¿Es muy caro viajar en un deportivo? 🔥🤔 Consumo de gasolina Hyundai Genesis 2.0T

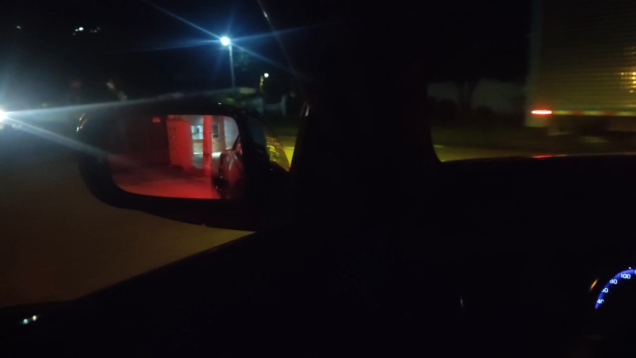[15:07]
Bueno, para los que nunca han visto el maquinón de noche, ahí se ve, se ve bastante bonito. Todos sus relojitos y todo se ve.
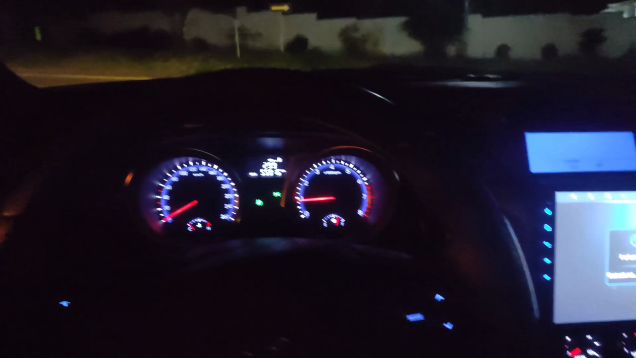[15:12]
Una chimba, es otra cosa de las cosas que me gusta de noche. Se ve muy lindo todos los controles y todo el carro.